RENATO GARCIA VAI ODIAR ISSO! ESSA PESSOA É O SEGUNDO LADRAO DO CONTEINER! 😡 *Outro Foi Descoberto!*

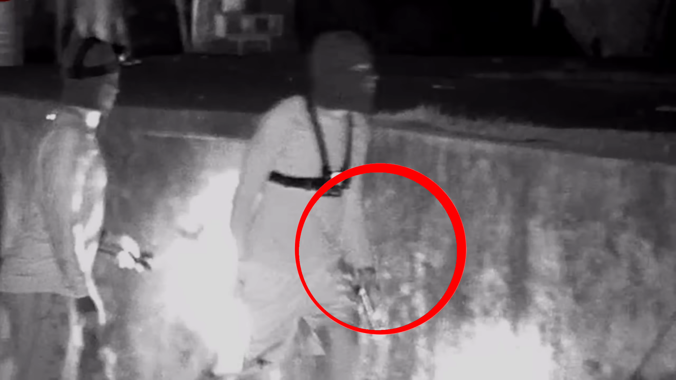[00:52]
Bom, primeiro temos a tatuagem, é possível perceber alguns traços da tatuagem na mão esquerda do ladrão.
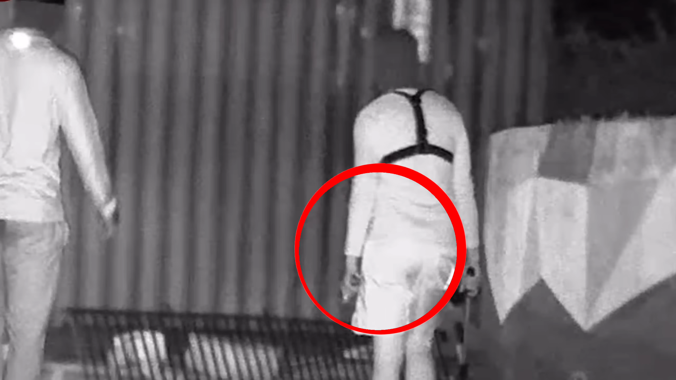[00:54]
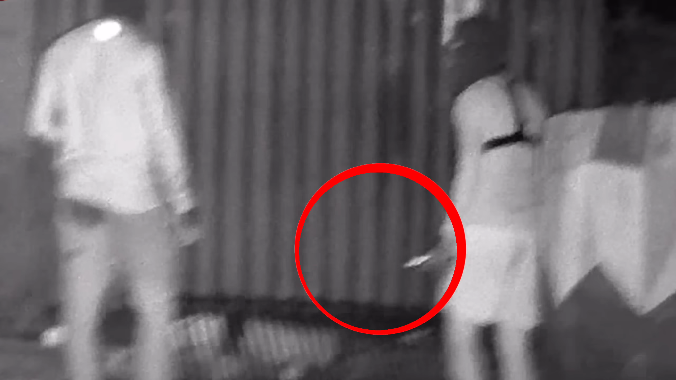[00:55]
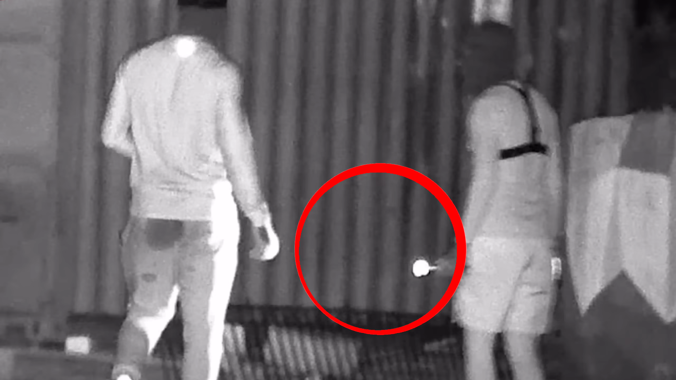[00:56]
Justamente a mão, que o irmão de Renato possui tatuagens.